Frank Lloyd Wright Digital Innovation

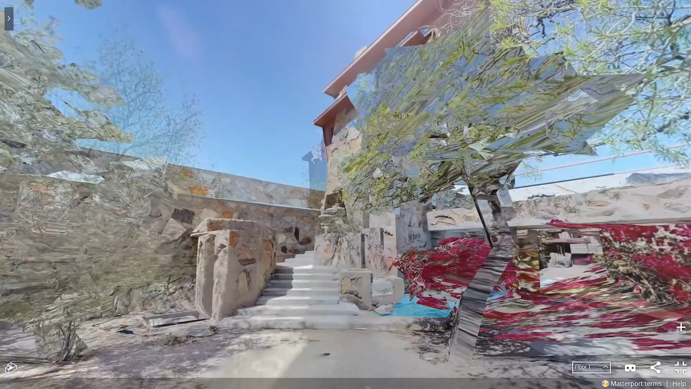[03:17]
people can experience precise 3D data plus the imagery that comes out of the BLK360 directly in an immersive reality for visualization,